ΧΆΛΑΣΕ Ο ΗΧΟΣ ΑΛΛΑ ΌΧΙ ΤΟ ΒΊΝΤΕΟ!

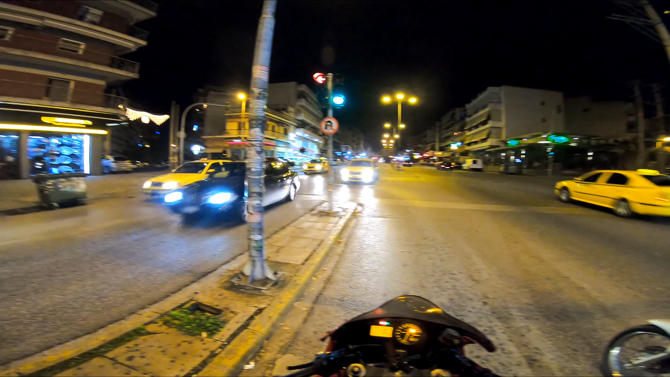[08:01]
Πάμε ολευθεία. Στο περίπτερο, στο σχιστό. Ε. Ο άλλος δεν έχει φώτα ρε μαλάκα.